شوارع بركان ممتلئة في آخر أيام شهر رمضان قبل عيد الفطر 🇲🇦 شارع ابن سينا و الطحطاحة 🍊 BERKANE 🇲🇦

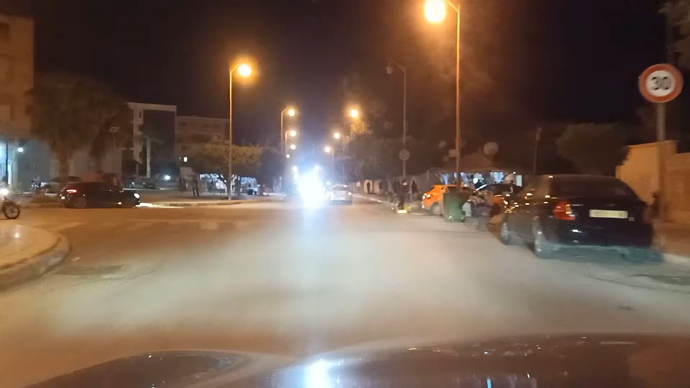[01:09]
وراني كنت ديجا كنت درت واحد الفيديو، هادي يعني ماشي بزاف، تقريبا واحد
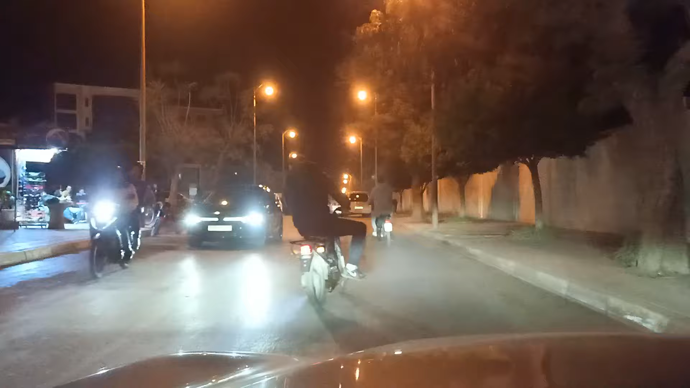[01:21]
الاسبوع هكاك، شفتوا معايا الاجواء كي دايره في شارع بنو سينا اللي هو شارع الذهب في الجهه ديال الطحطاحه، في ديك الساحه ديال الطحطاحه، وفي بزاف ديال البلايص اخرين اللي محركين في المدينه ديال بركان، وبالخصوص في هذه الايام الاخيره من شهر رمضان كتكون واحد الاستعدادات كبيره لاستقبال عيد الفطر.
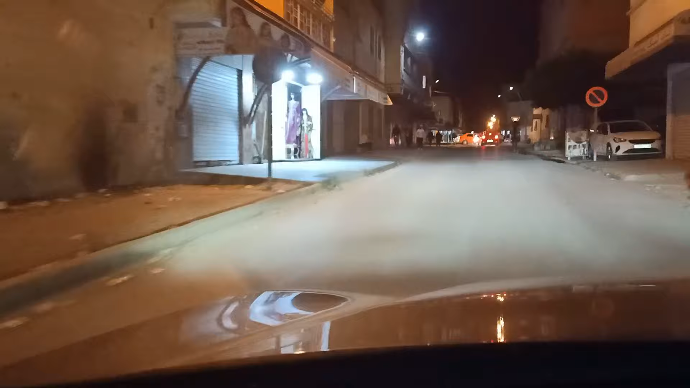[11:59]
يا والله لا نقول لكم ربع ساعه وانا تما، تخيلوا معايا 15 دقيقه تقريبا كملت فيها النص ديال داك الشارع. راه واحد الحركه اللي صراحه غريبه غريبه بزاف،
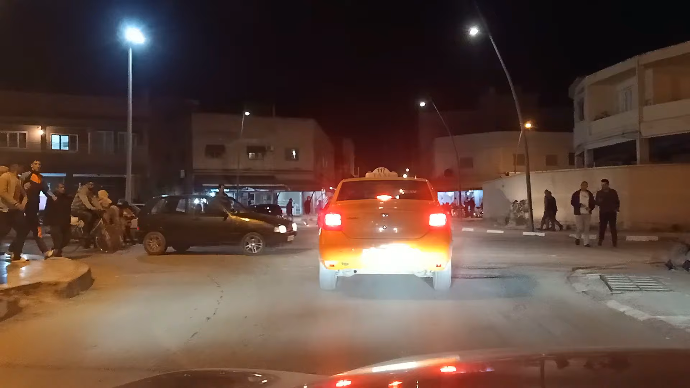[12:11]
واحد لا سيركيلاسيون اللي راه ما تقدروش تخيلوها معايا. وحتى على الرجلين ما تقدرش تمشى تما، هذا هو المشكل، حتى على رجليك راك ما تسلكش.